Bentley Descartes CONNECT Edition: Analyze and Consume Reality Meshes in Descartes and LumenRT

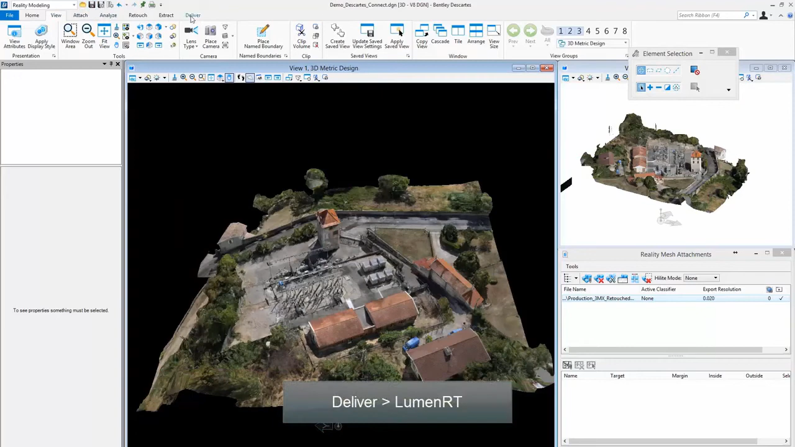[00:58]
In the Deliver tab, click LumenRT. Step 6.
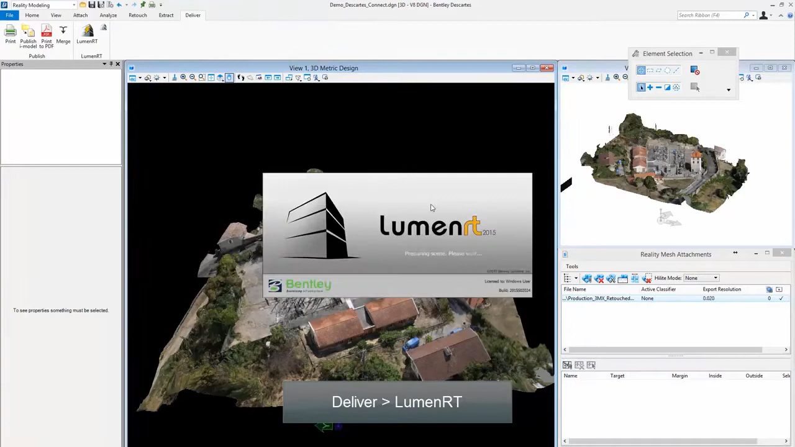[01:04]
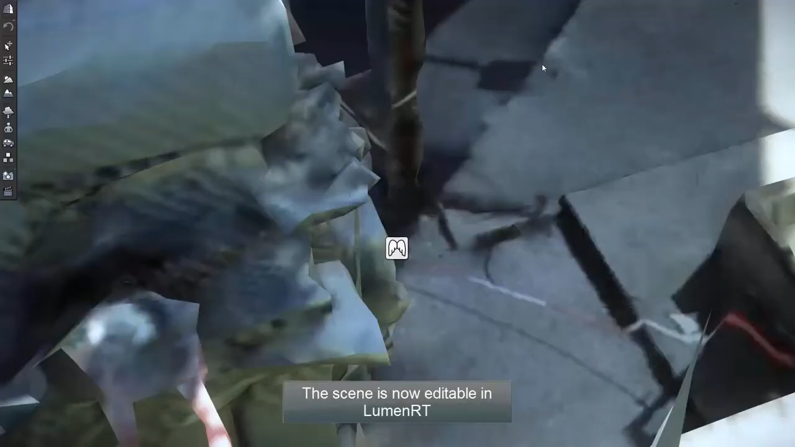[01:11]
The scene is now editable in LumenRT.
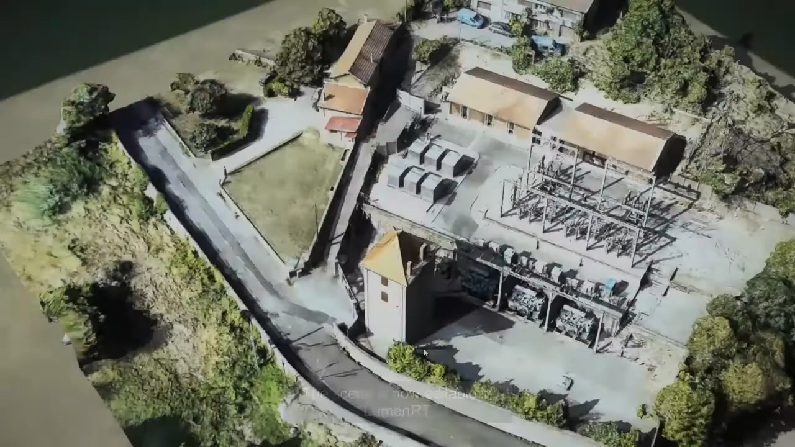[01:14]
Step 7. Rendering of the scene can be adjusted.
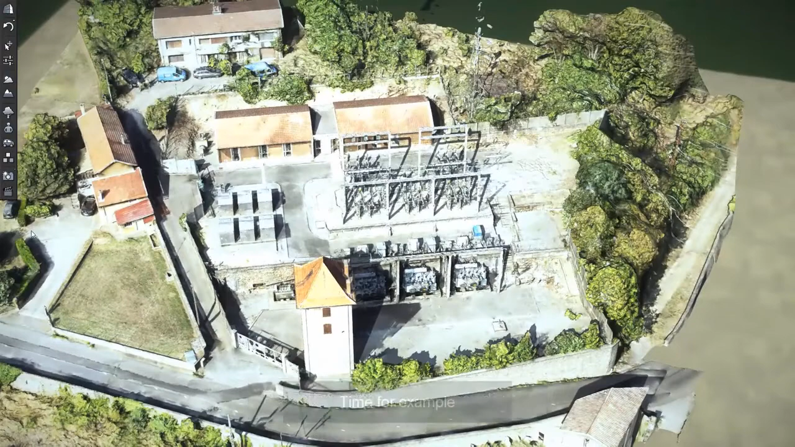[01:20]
Step 7. Time, for example.
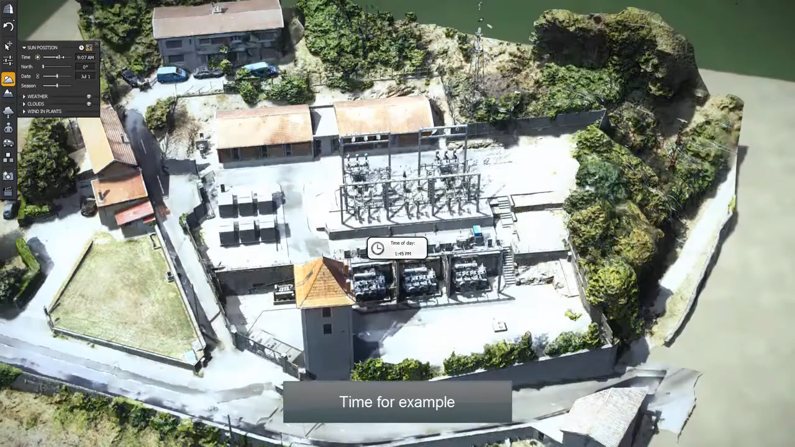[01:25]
Step 8. Vegetation can be added.